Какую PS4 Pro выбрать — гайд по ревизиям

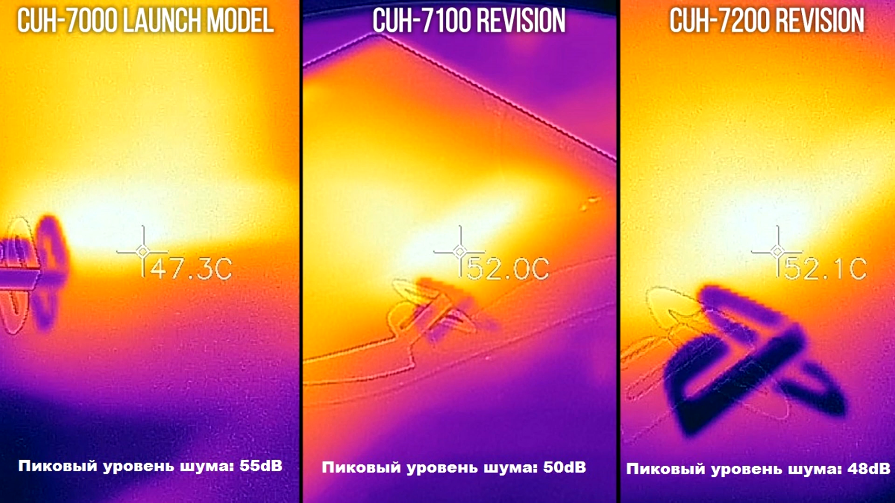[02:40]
Как видим, первая ревизия самая шумная и самая холодная. Вторая и третья по этим параметрам примерно равны.